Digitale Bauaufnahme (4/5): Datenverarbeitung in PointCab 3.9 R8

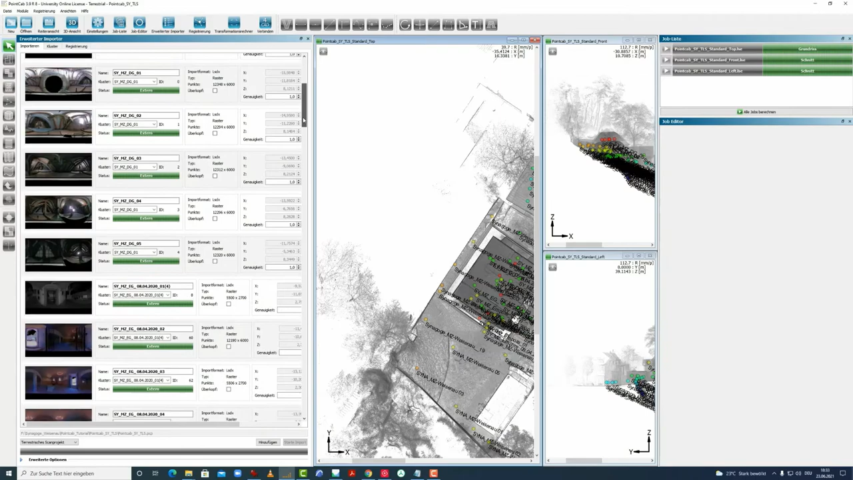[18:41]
Wir gucken uns in den erweiterten Importer das Ganze genauer an. Wir haben jetzt hier oben unsere Scans aus der Dezember-Kampagne und unten die neuen Scans. Wir haben hier auch im Cluster die Möglichkeit nochmal zu unterscheiden. Das war jetzt nochmal der neue Import mit Mainz EG, genau, vom April.
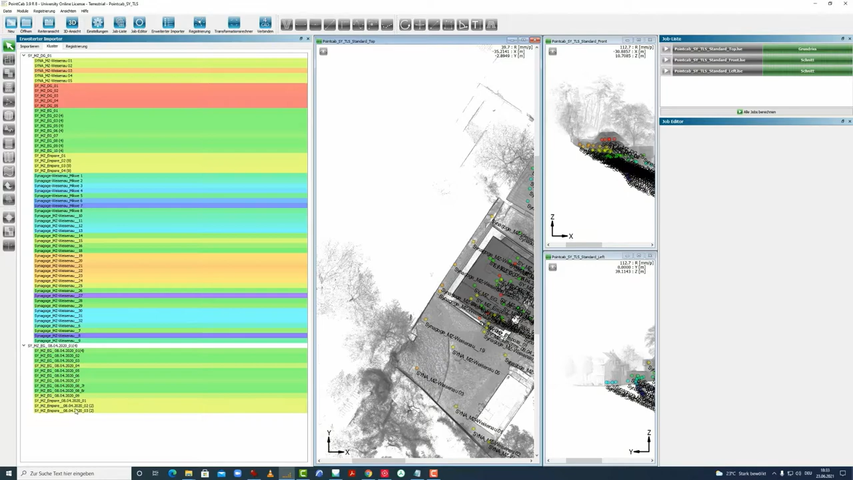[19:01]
Und das war nochmal hier das ursprüngliche Projekt. Cluster kann man jetzt nochmal hier kurz vorstellen.
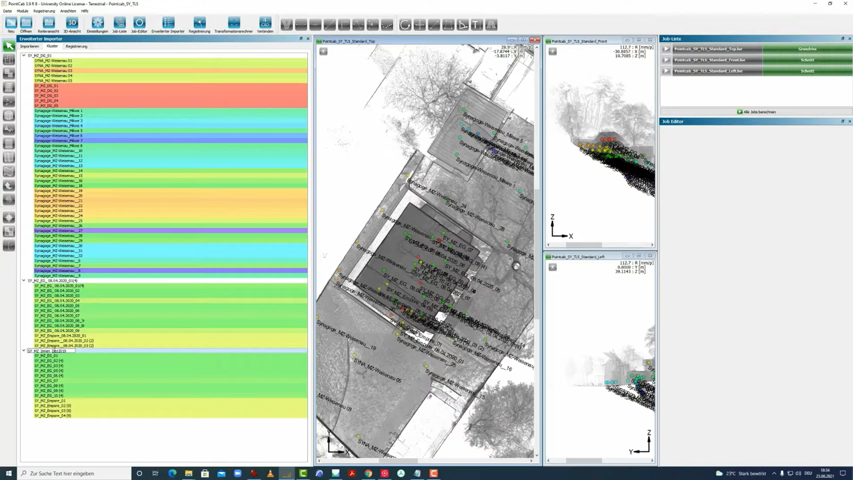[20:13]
Innen EG, Bohre. Und das hier ist eigentlich das, was uns dann interessiert. Wir können auch jederzeit dann auch sagen,
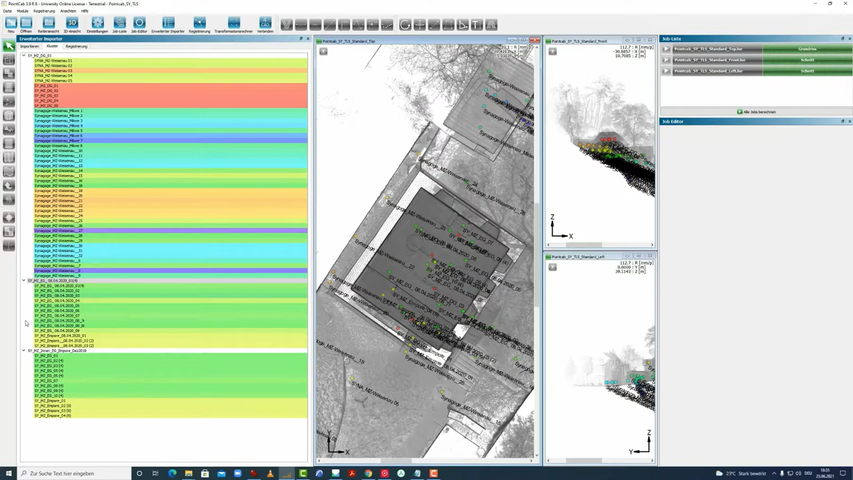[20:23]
wenn wir jetzt hier Cluster gemacht haben, dass diese auch hier dargestellt werden sollen. Dann geht man auf Projekteinstellungen, Allgemein und nach Cluster. Dann sieht man jetzt den Unterschied. Wir haben jetzt drei verschiedene Cluster hier in dem Projekt.
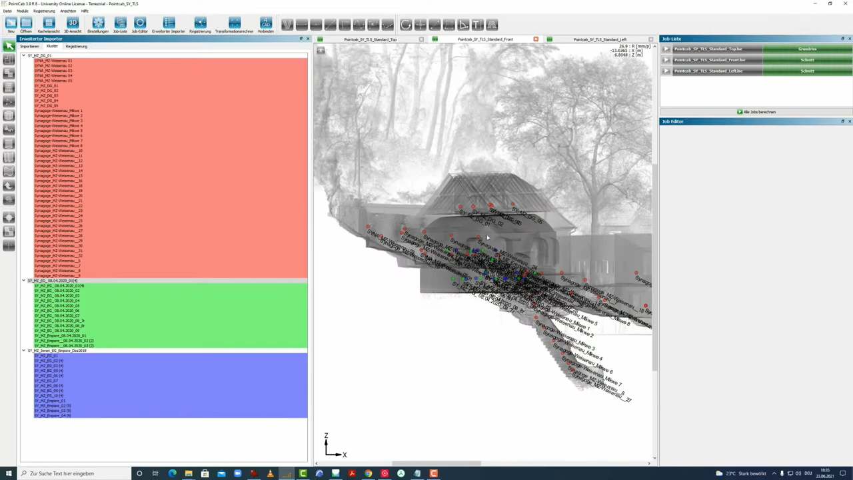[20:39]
Die Roten mit dem Dachstuhl und Mikve und alle Scanpositionen außen.
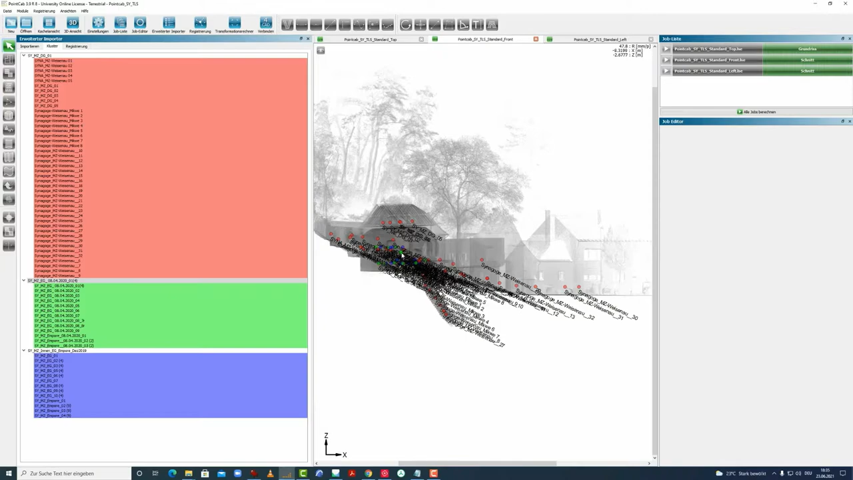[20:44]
Und dann haben wir einmal nochmal Innen Dezember in blau und Innen April in grün.
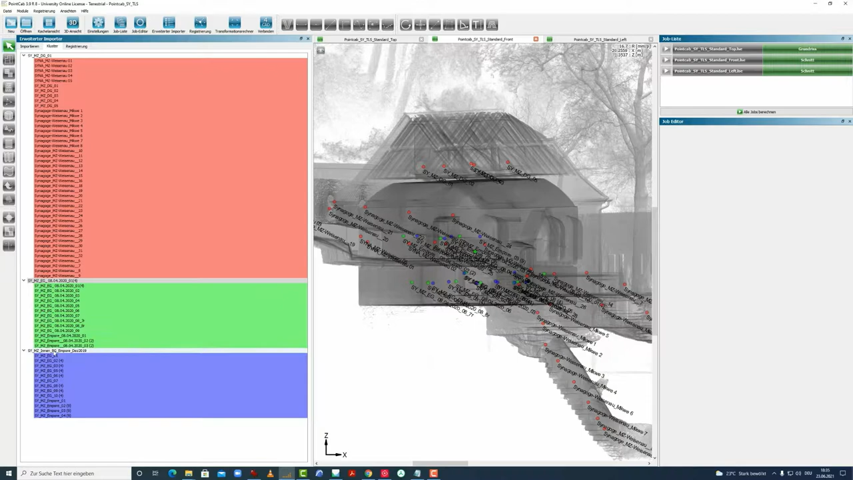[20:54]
Wir können auch sagen, dass wir hier über rechte Maustaste die Scans vom Dezember deaktivieren wollen. Dann werden die alle hier ausgegraut.
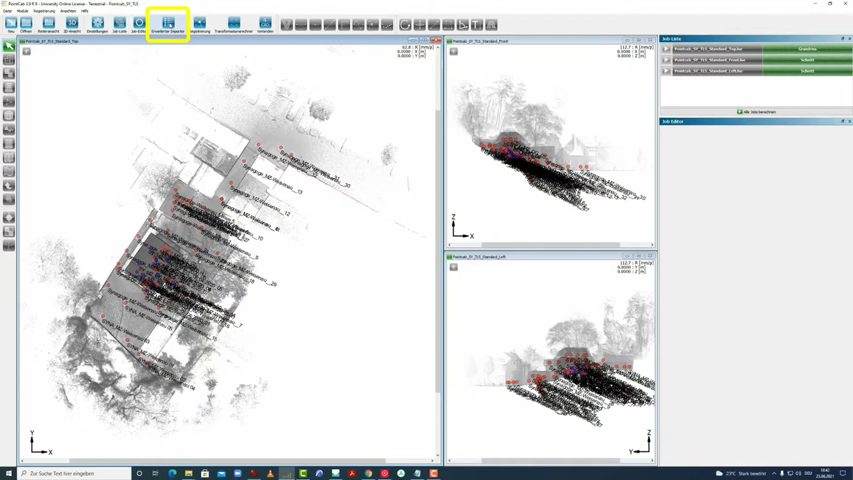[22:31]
Dann können wir jetzt hier auf den erweiterten Importer noch einmal gehen und unter Cluster diese ganzen hier aufklappen.
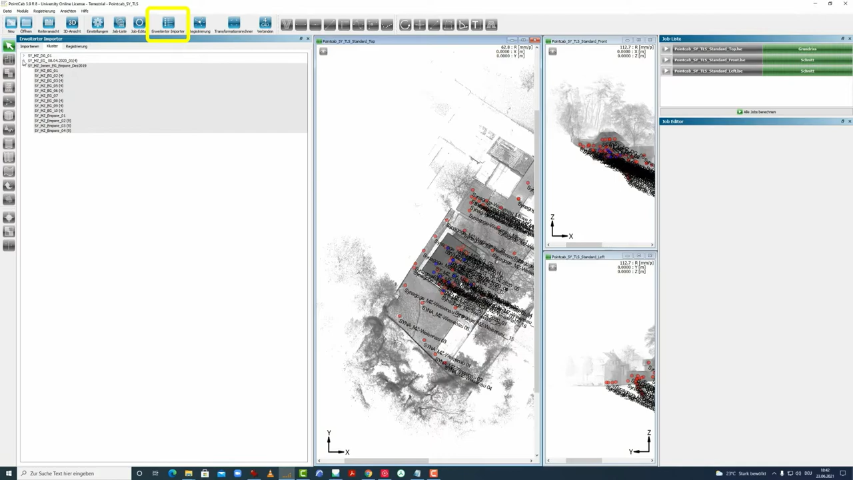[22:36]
Und jetzt löschen wir das Ganze Entferne Cluster.
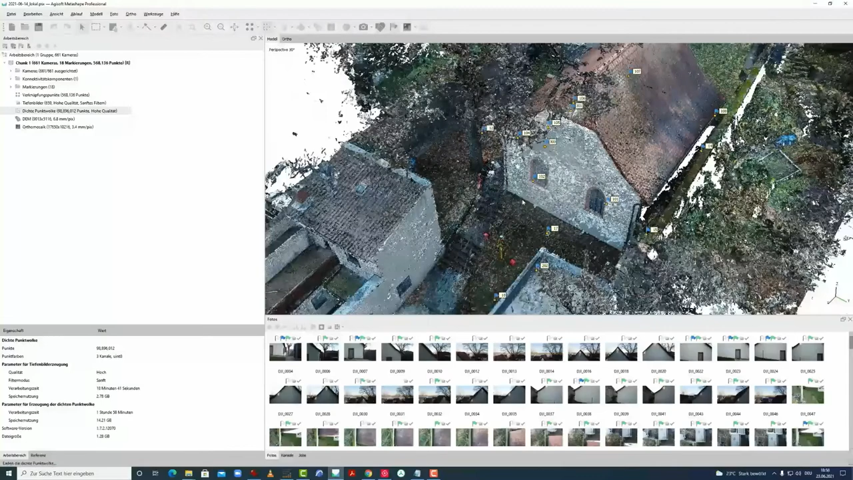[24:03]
um über die Zielmarkenkoordinaten diese Punktwolke in Maßstab zu setzen und auch auszurichten. Und die gleichen Passpunkte und Koordinaten wollen wir jetzt reinladen in PointCAD,
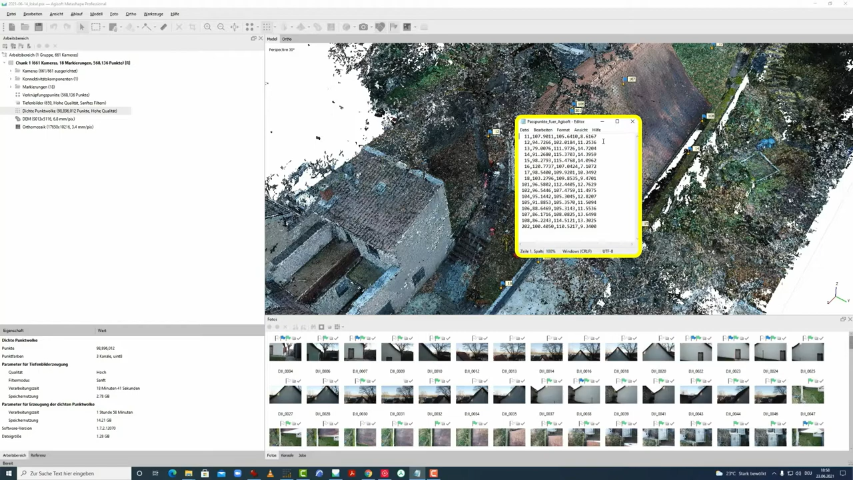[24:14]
um die Punktwolke hier genauso auszurichten und zu positionieren wie die Structural Formation Punktwolke.
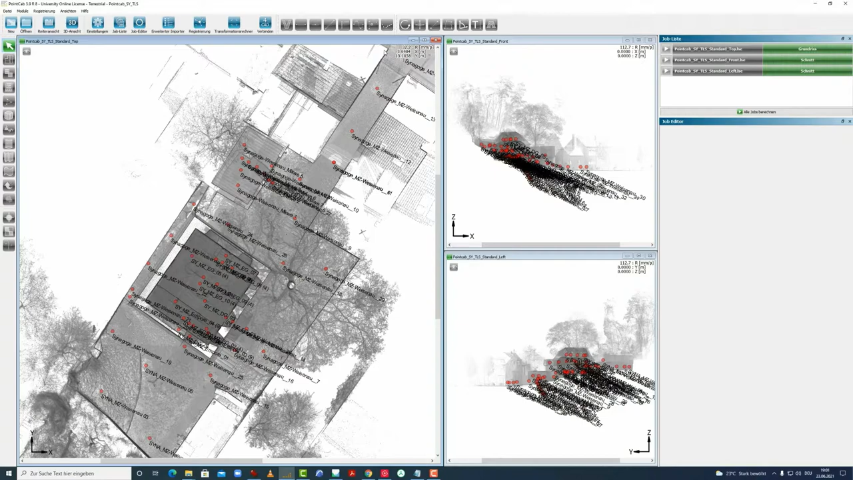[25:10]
anhand der Passpunkte beginnen. Hierfür stellen wir oben Panorama vor und 3D-Punkte vor. Und wir können in ein Panorama eintauchen, indem wir jetzt hier uns reinklicken und dann auf einen Scanner drücken. Die meisten Scanner haben ein 360-Grad-Panorama,
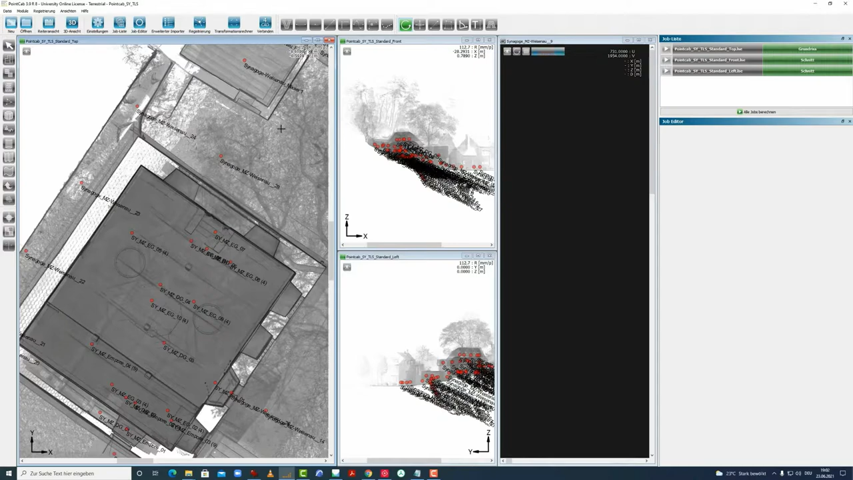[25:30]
das man sich auch anschauen kann.
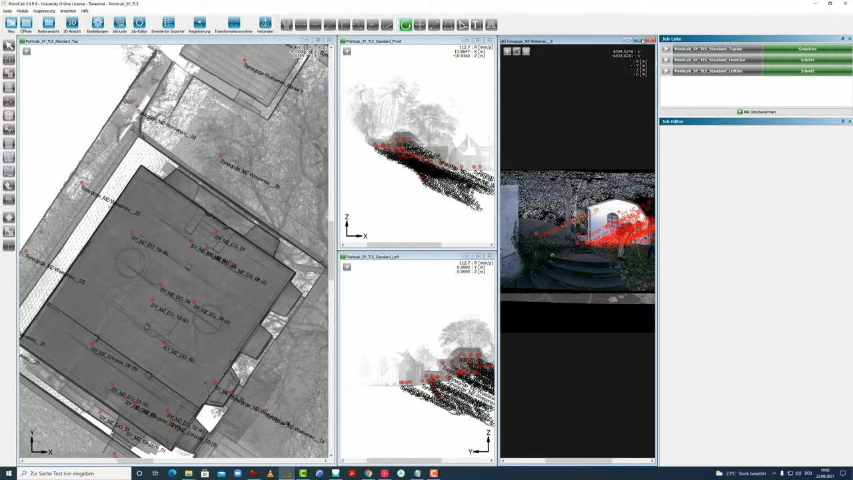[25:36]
Und in diesem Panorama identifizieren wir auch die Zielmarken.
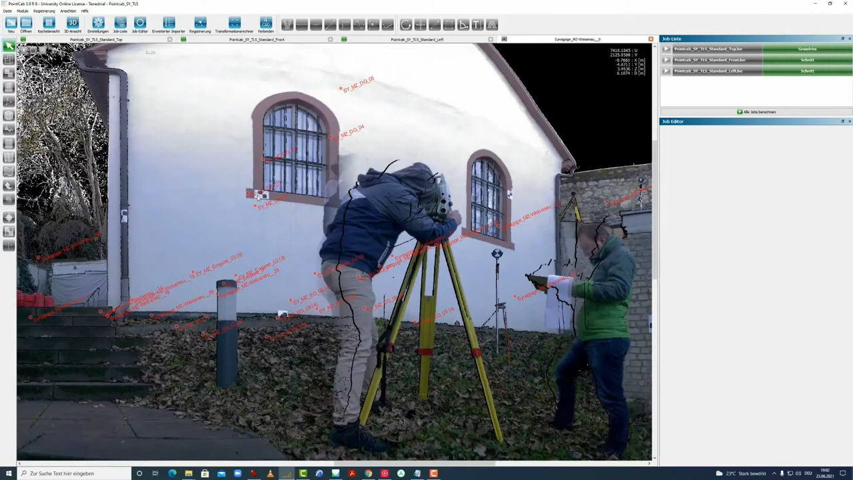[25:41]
Und diese Zielmarken werden jetzt hier mit einem 3D-Punkt-Wolke erfasst,
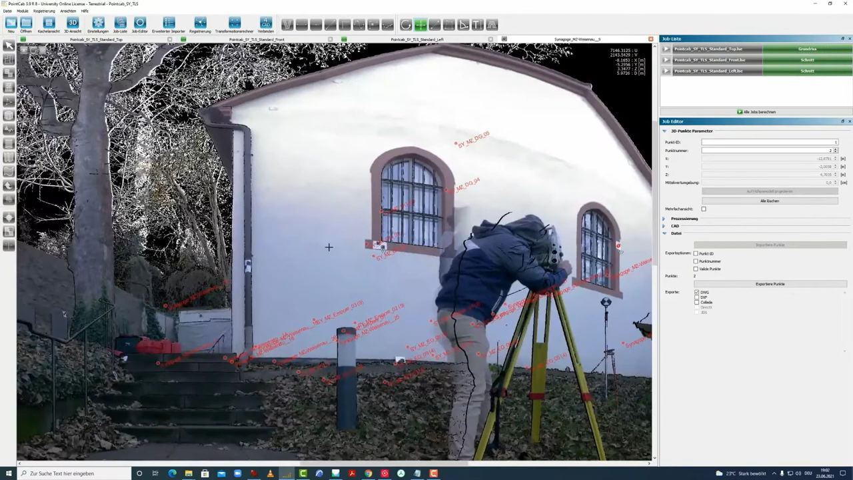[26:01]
Auch wenn wir jetzt erstmal hier im Bild agieren, wir können dieses Panorama schließen und gehen dann weiter auf die Scanner-Position, tauchen hier ein.
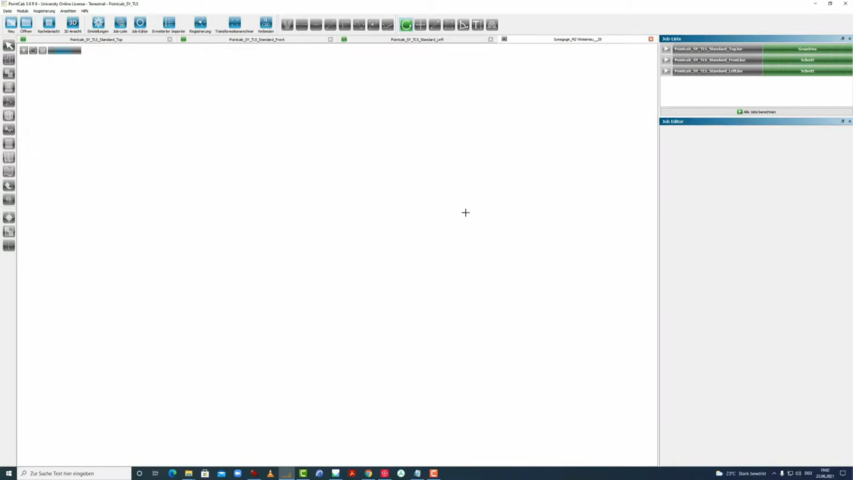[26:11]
Das Bild wird generiert und sehen hier jetzt noch spannender. Wenn wir uns die Seite anschauen, dann sehen wir nämlich hier die Zielmarke 105,
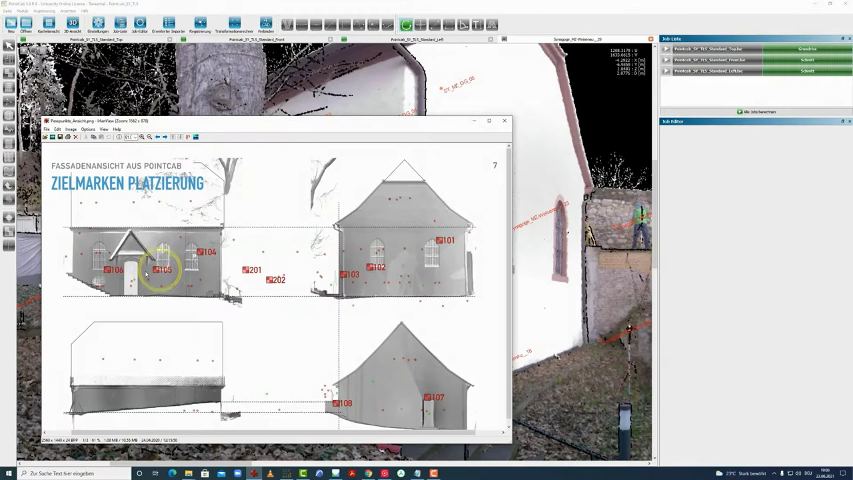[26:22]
104, 106 und 102 und 101. Ne, die eine ist versteckt hinter dem Baum,
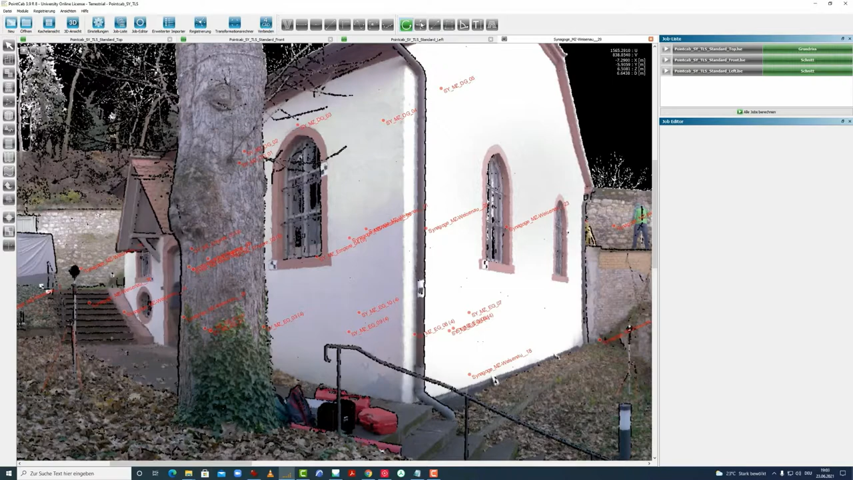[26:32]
aber wir können zumindest die hier einmal ansteuern.
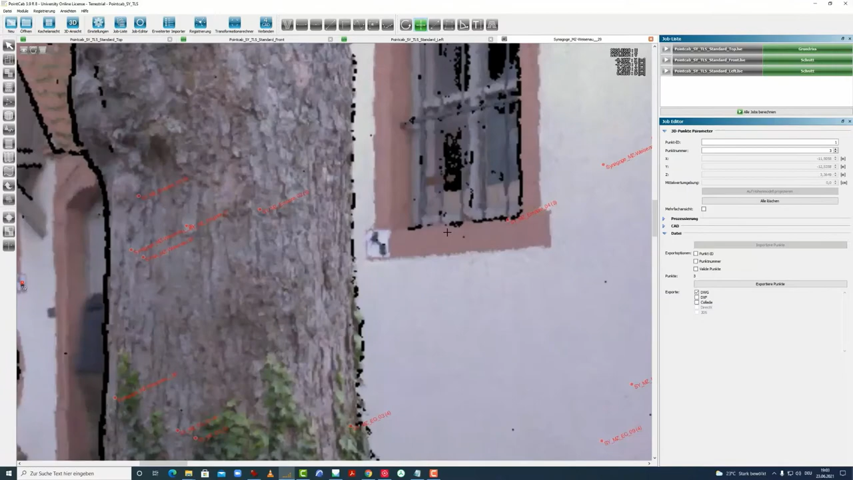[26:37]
Die haben wir nicht benutzt als Passpunkt. Die hier und die beiden.
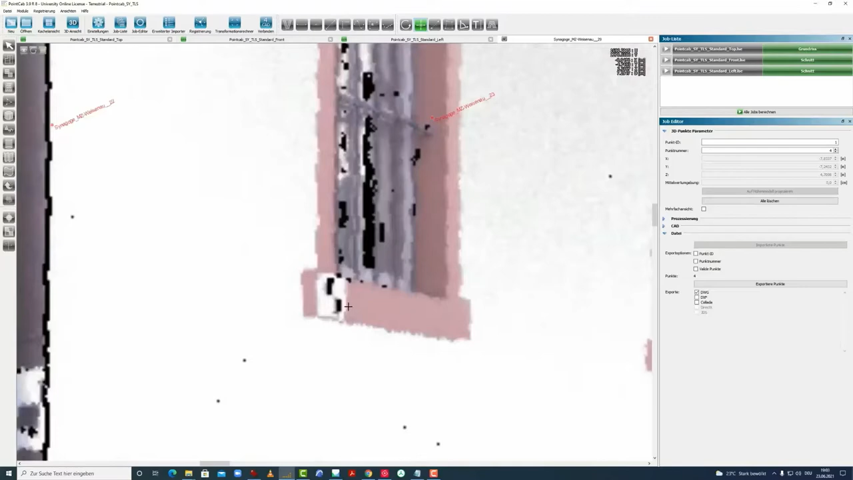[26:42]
Diese Fehlermeldung wird nochmal ignoriert und solange hier gedrückt,
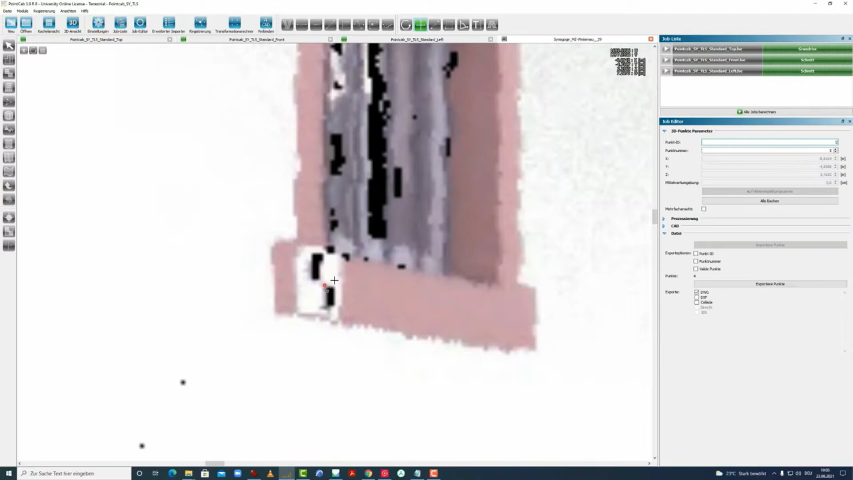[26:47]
bis ein 3D-Punkt gesetzt werden kann.
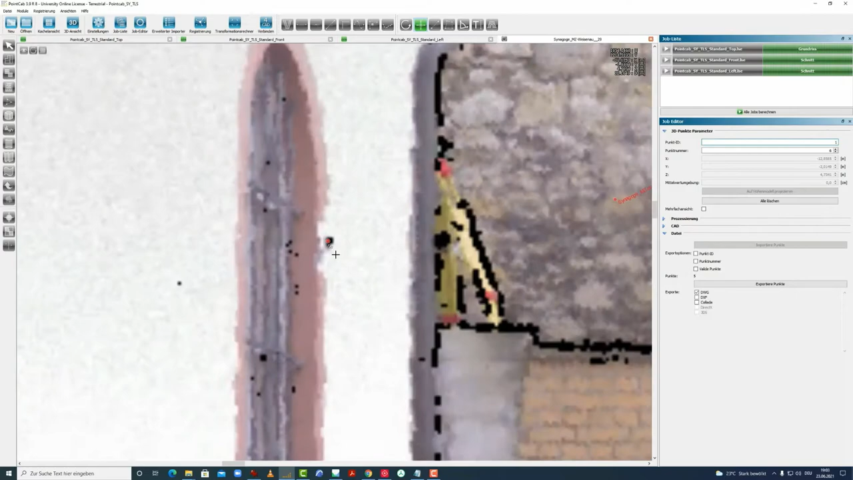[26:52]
Und schließen auch dieses Panorama und gehen von dieser Scanner-Position zur nächsten Position. Wählen hier Panorama aus, tauchen hier ein und zoomen uns jetzt rein und